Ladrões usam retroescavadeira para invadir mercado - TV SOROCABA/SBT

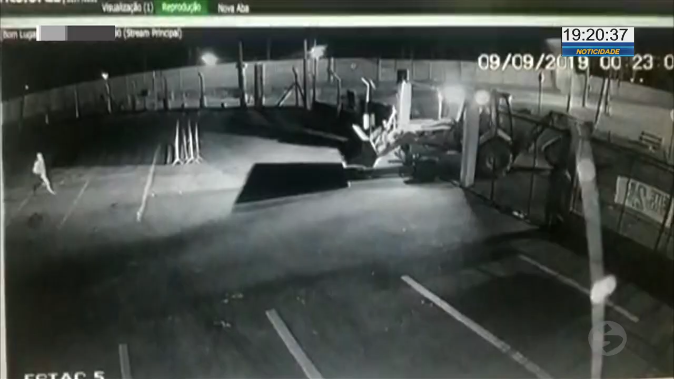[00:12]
Na imagem, uma retroescavadeira invade o estacionamento de um supermercado.
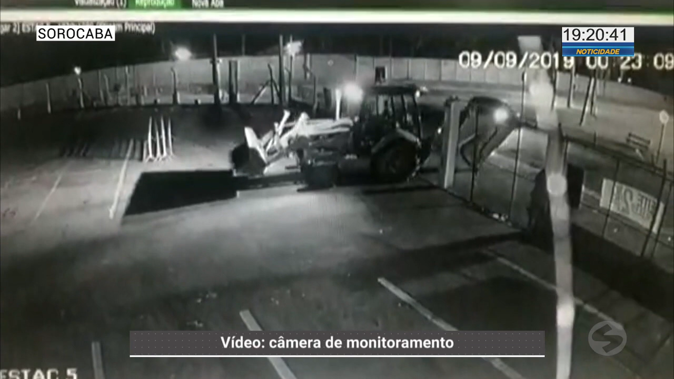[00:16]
E bate com tudo na parede do local, onde dentro estão três caixas automáticos.
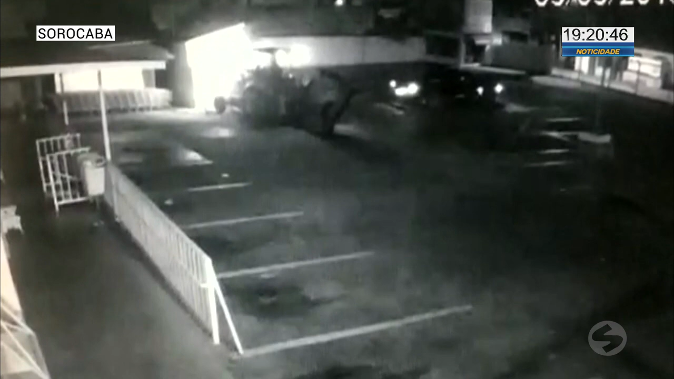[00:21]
Foi o suficiente para a parede desmoronar. O motorista da retroescavadeira é, na verdade, uma vítima.
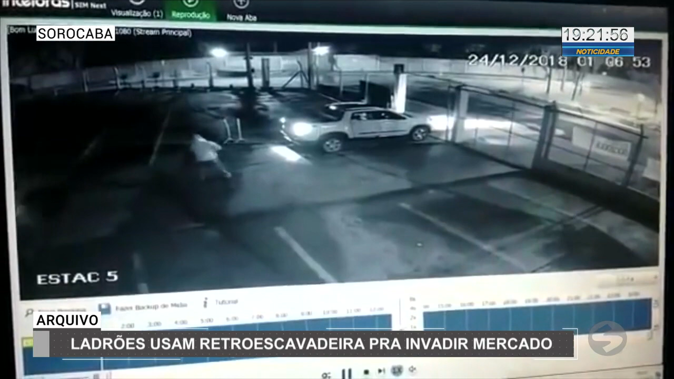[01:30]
Já no último mês de dezembro, ladrões amarraram um cabo de aço no caixa eletrônico e, com o carro, tentaram duas vezes arrastar o equipamento. Não conseguiram e fugiram sem levar nada. Nos três casos, ninguém foi preso. O supermercado abriu normalmente nesta segunda.